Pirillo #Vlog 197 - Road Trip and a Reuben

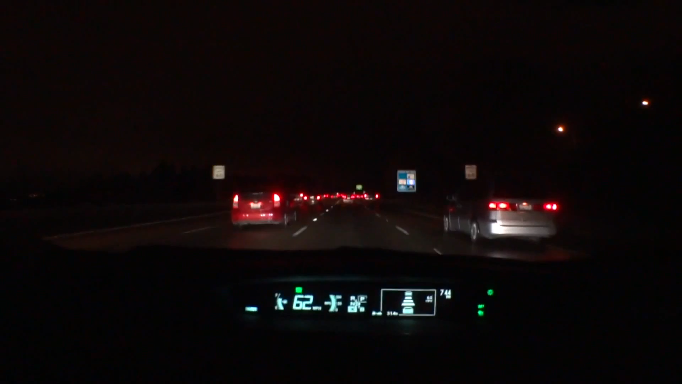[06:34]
It's just starting to sprinkle, which could be a bit of a challenge. I guess up ahead, right lane is blocked,